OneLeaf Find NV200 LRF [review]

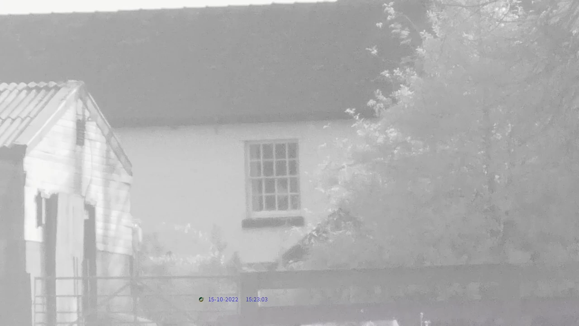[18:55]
it just the black and white gives you just appears to be crisp images much nicer yeah there we go 20 times
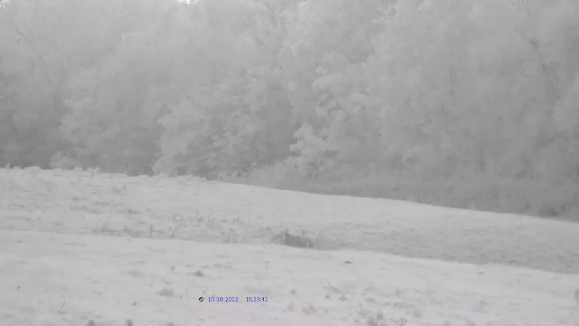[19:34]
just ping the range so i can switch the rangefinder on and off yeah 180 it's still obviously the rangefinder is not affected whether it's light on daytime day or night time um it is just effectively laser light that's pinging out and coming back again um but yeah very crisp
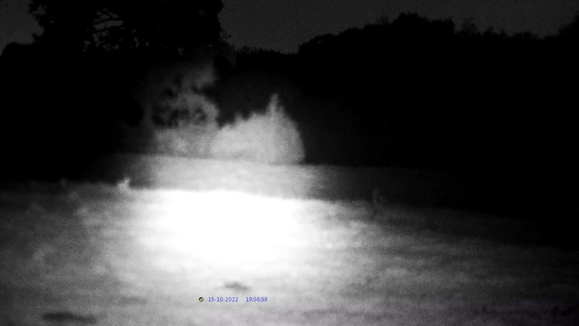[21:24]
two three four five six seven eight so that's on its maximum if you
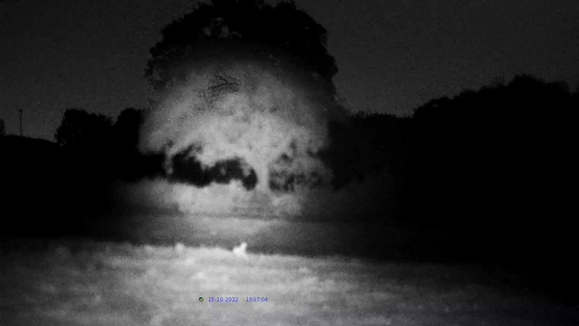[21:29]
remember right that tree was over 200 meters away and we can see this and i've
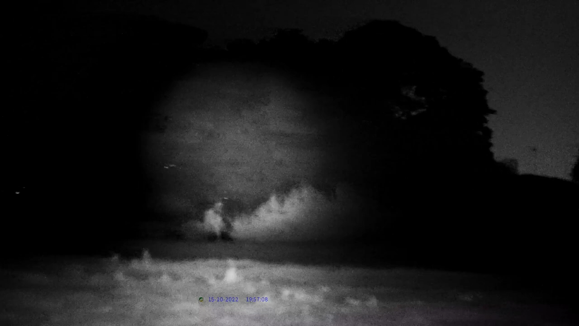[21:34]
got this in spotlight mode with the ir torch actually fully zoomed in and that pylon is over 400 meters and the way ir obviously works
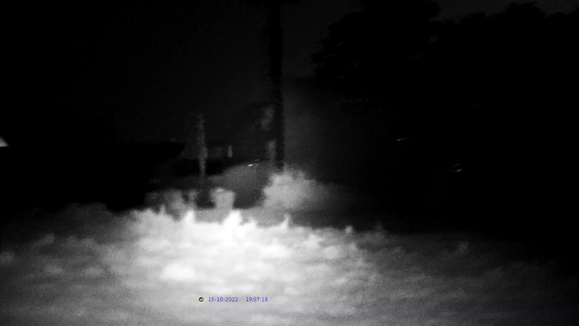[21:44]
is uh it illuminates out in the infrared and then the infrared section of the sensor here is picking that all up and we can see that's really really nicely there there's our farm buildings over there what you can
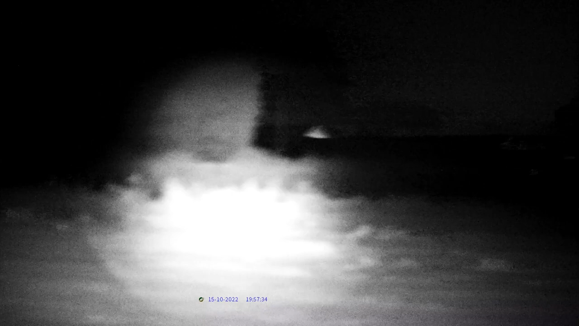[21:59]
also do is you can flood light this so i'm going to go into the trees and then i'm just going to basically
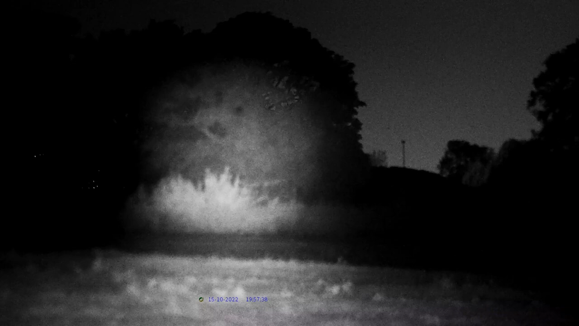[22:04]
turn the dial on the ir torch side and we'll just flood light it out so we're no longer spotting in and now we can start to see lots of stuff in the near ground because that light is now dispersed over a much bright wider area and on a side note as well i have actually got the um the waterproof cover over the sd slot um and my previous comments in the daytime about the night about the microphone not working with that cover on are totally wrong i'm pleased to say actually works absolutely no problems at all
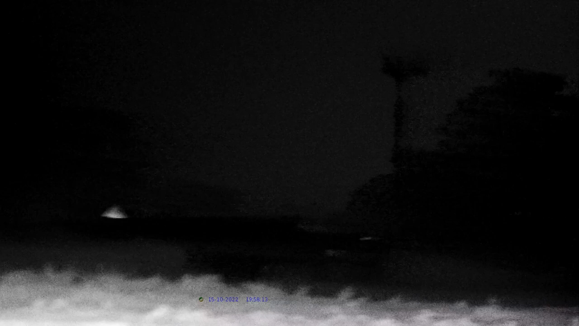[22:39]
with that cover in place which is a very good thing um and of course what we can do now is we can go
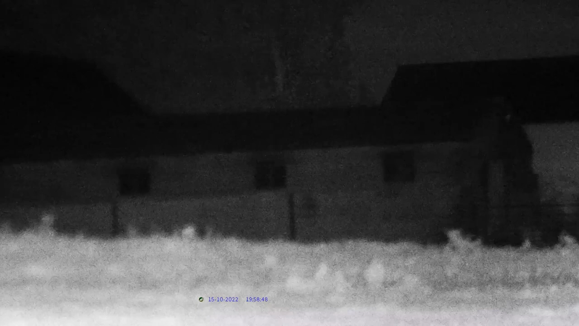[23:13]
there is 100 nearly 200 meters away and this is working very very well very well indeed and of course all of this lot still works with the laser rangefinder so when i switch the laser rangefinder on you can now see it flashing so i really do recommend that when you get one of these is that you operate it at night time then you get to know where the laser light is flashing because in the daytime you won't see that and then you'll know where that is so that you can see it's slightly off center and literally that's now reading
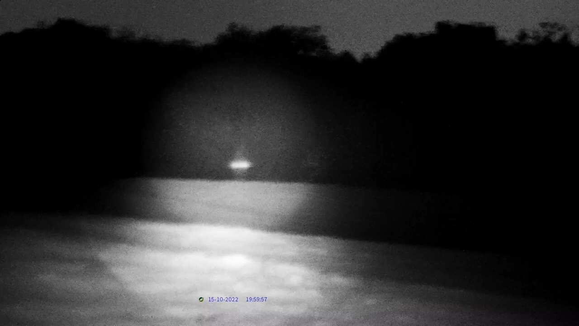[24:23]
iring out to 300 meters pretty damn impressive very very good um i don't actually think you would need to use a separate torch for this um i'm very you can certainly easily spot
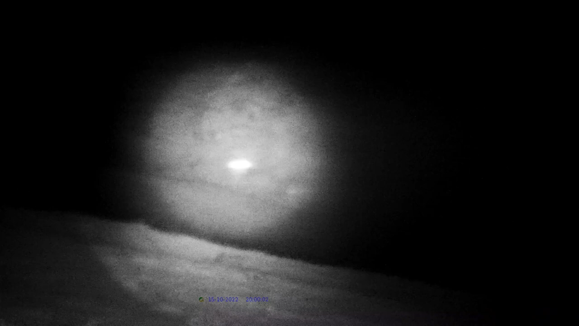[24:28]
foxes anything down in the wood lines anything so very